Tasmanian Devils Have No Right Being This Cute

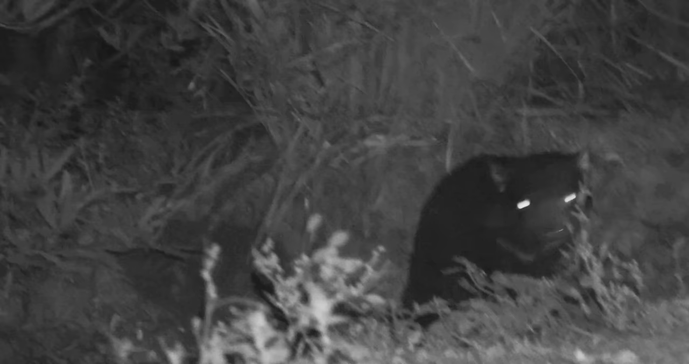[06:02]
The devils pour out of the night, and descend onto their meal. Howls echo through the night.